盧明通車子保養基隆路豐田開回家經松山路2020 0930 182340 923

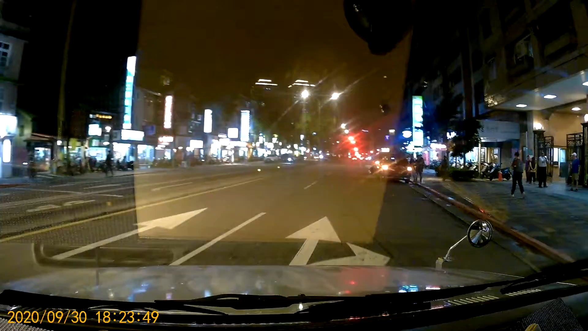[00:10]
行驶700公尺后，保持右侧前往松德路。